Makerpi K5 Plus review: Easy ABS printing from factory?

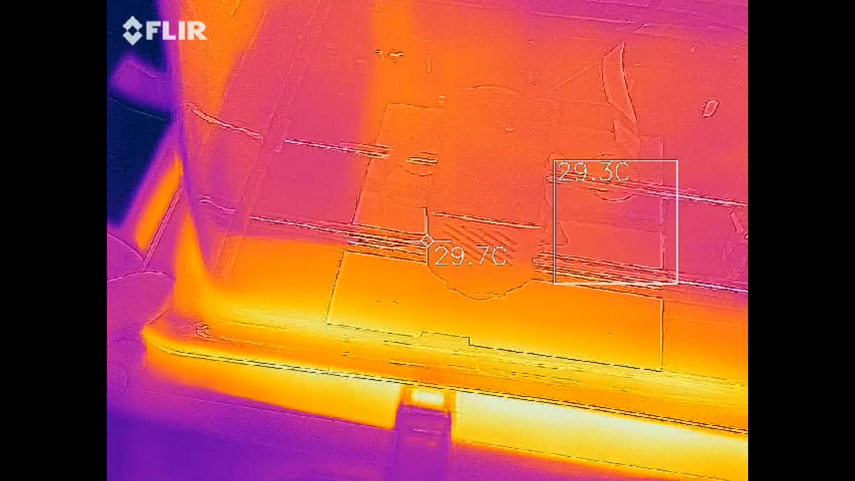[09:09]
On screen: spot 29.7°C
While it was printing, I took the chance to test out a new toy, a thermal camera, and found that the bed was only hitting low 90 degrees Celsius.
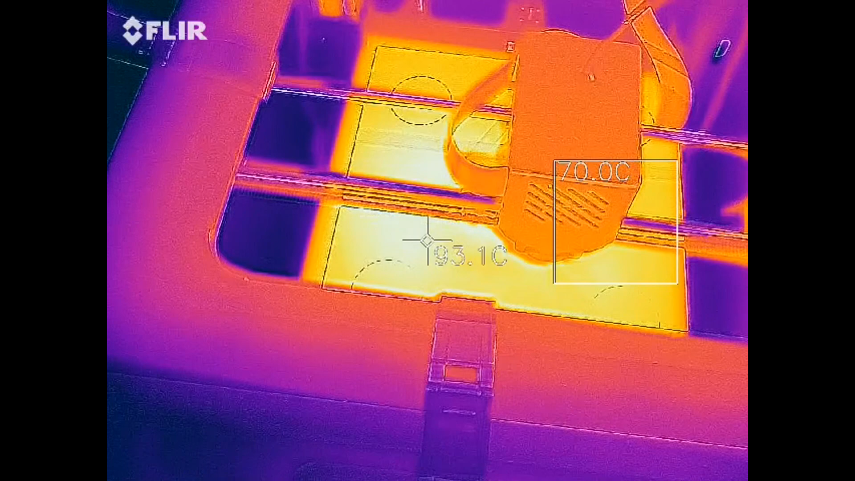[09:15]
On screen: spot 93.1°C
I also used a thermocouple probe to find that the internal chamber temperature just about hits 50 degrees Celsius during printing.